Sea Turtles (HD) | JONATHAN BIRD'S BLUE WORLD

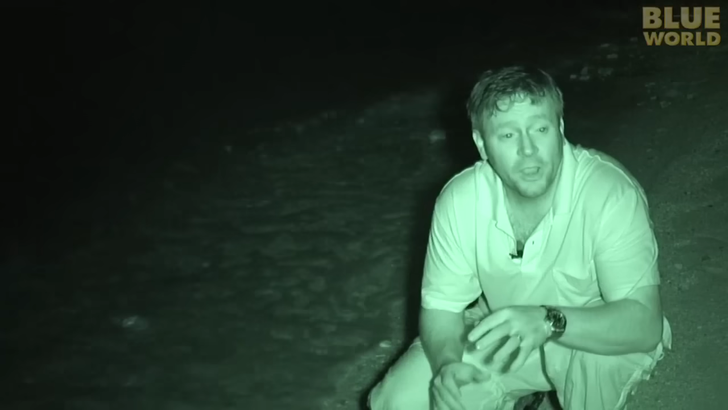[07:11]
The females come ashore, and they lay their eggs in the sand. But I have to be really quiet, because if they see me or they hear me, they will take off right back into the ocean.
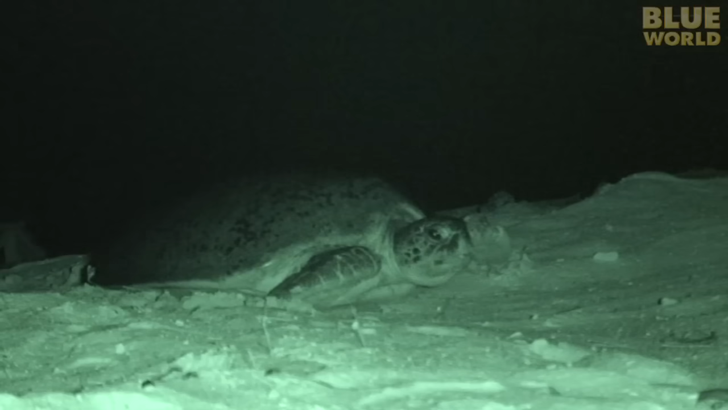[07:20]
Using infrared night vision equipment, I have found a turtle hauling herself out of the water, painstakingly clawing her way up the beach to high ground. Although sea turtles live their entire lives in the ocean, they lay their eggs in a nest on the beach. After the sea turtle reaches an area well above the high tide line, she begins to throw sand around to create a pit.
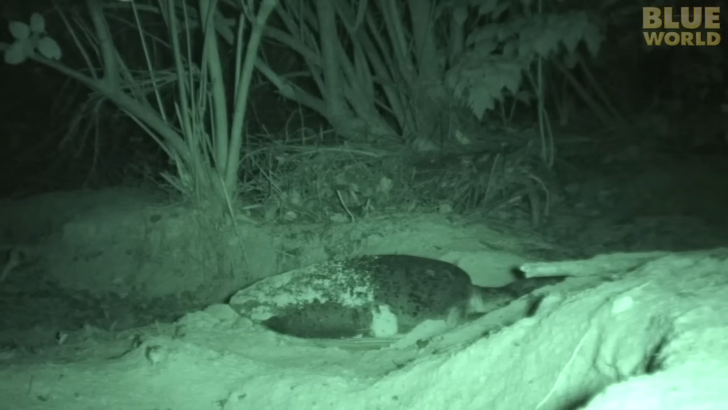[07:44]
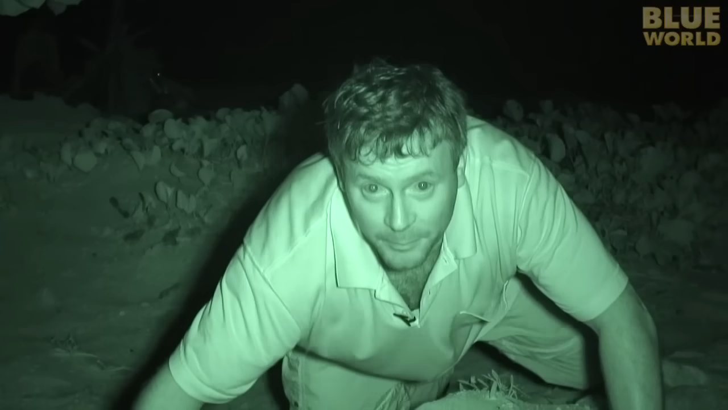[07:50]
I have to be very quiet, because I am sneaking up on a turtle that is nesting. They get pretty nervous when they are nesting, because predators are everywhere. She must stop frequently to catch her breath. Her crushing weight on land literally asphyxiates